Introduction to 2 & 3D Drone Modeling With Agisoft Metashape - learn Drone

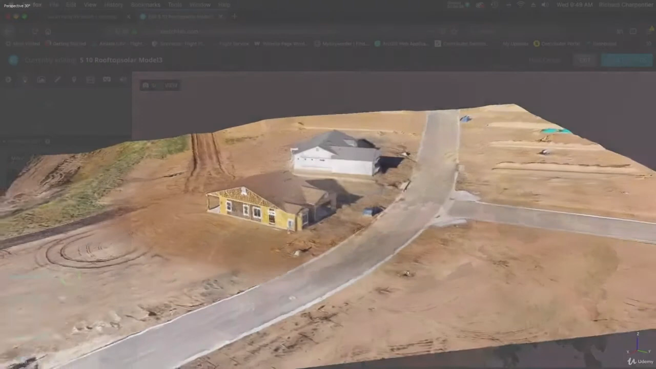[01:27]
We'll also talk about the differences between standard and pro editions of Metashape and we'll give you an idea of which application will meet your needs.
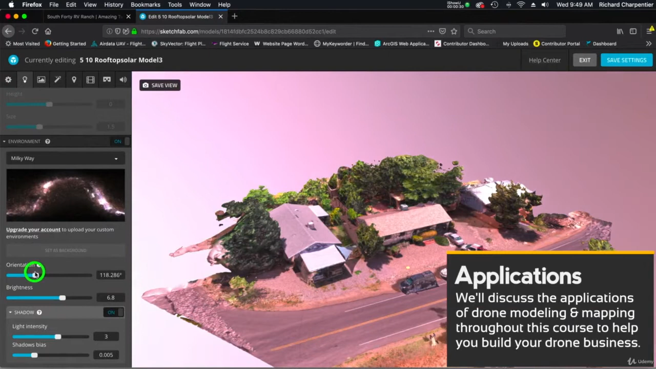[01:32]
If you're interested in using drones for modeling I encourage you to check out the previews from this course. As noted earlier this class starts out at a very basic level for people just getting into drone modeling.